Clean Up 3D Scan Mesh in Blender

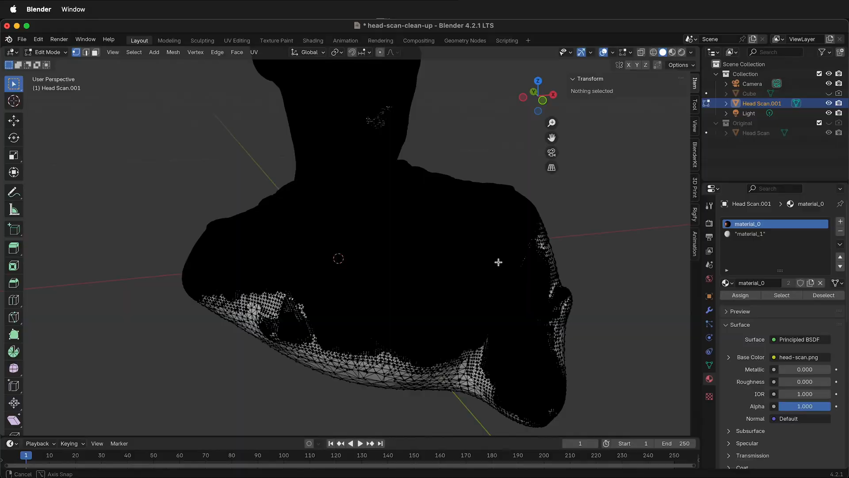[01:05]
pop into edit mode and cut those pieces off.
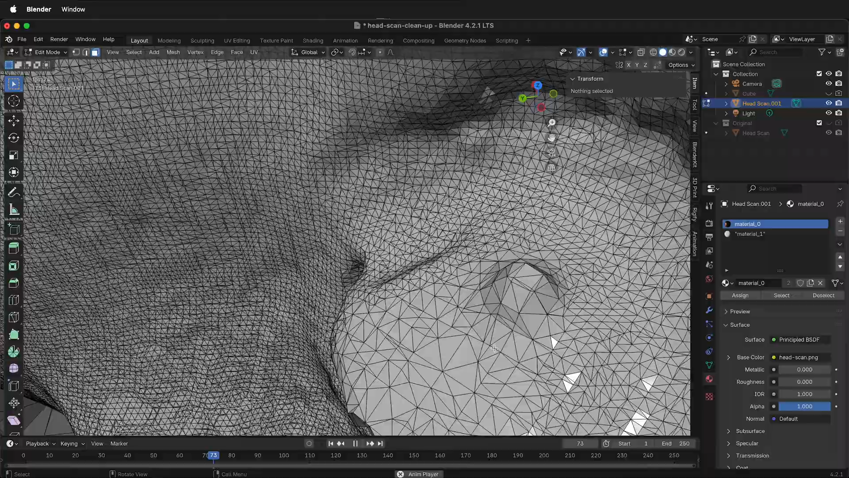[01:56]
Now there's a hole to fill in but that's really easy to fix because I can just come down here and there's a variety of ways to do this and I can just select A and then press F.
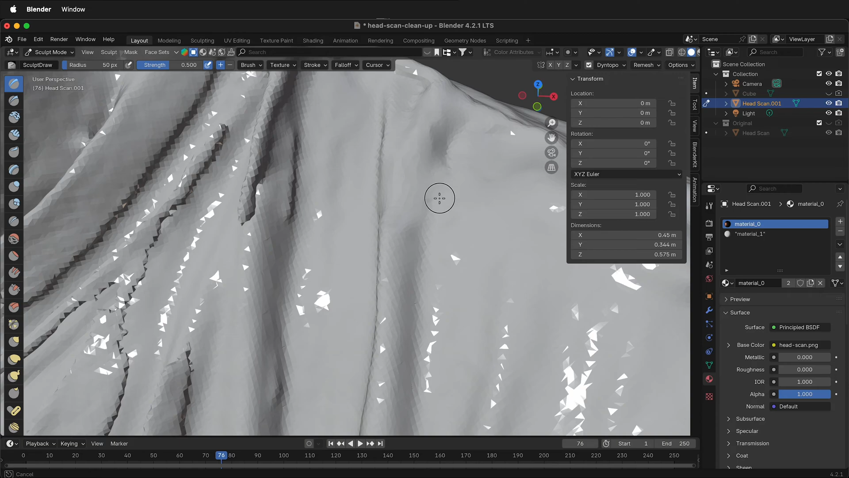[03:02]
Other times you need to go into edit mode and delete them.
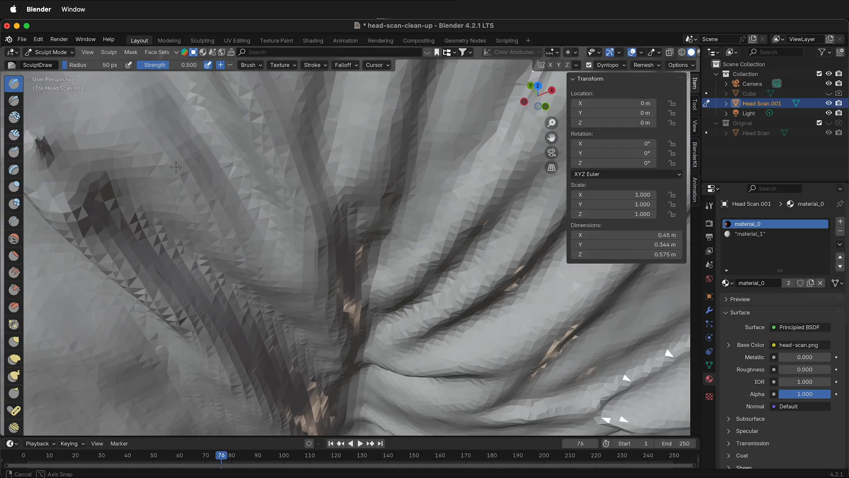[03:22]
So I may not be able to make that only with the sculpting, but I'll try one more time. If I just sculpt a little around it and then smooth it out, it goes away.
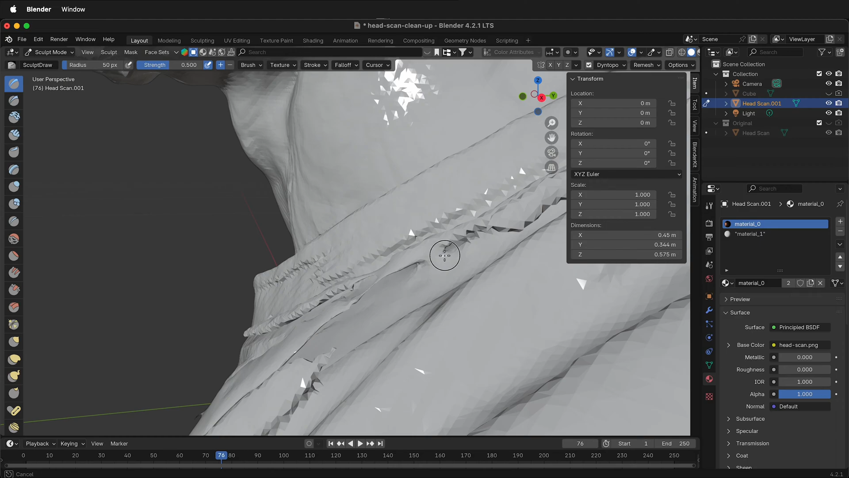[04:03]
So sometimes using the smooth command can highlight where those problems are. So I need to disconnect all of this and delete it. But by smoothing it out, it's showing me where I need to delete.
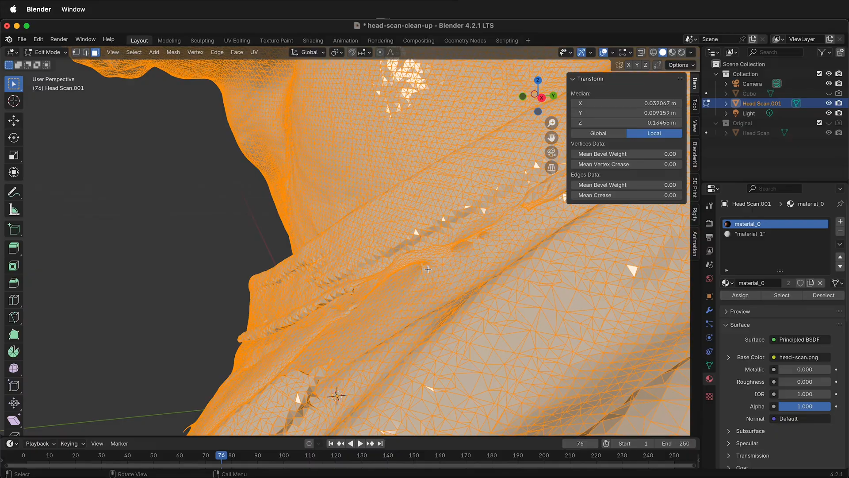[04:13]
So now I can tab into edit mode, orbit around, select faces. Sometimes it's hard to navigate around.